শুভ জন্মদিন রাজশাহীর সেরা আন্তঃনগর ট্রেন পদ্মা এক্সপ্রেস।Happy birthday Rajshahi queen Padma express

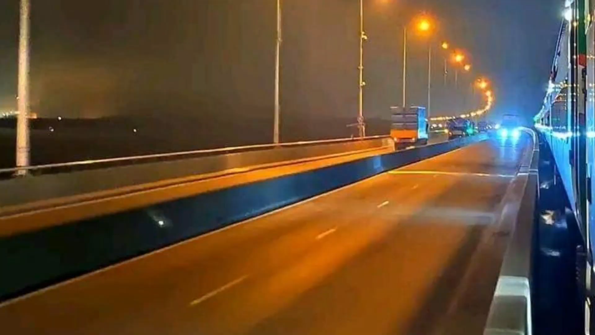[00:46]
বাংলাদেশ রেলওয়ে পশ্চিমে প্রবেশদ্বার যমুনা সেতু রূপান্তরে শুরুর দিকে ট্রেনগুলোকে পদ্মা এক্সপ্রেস।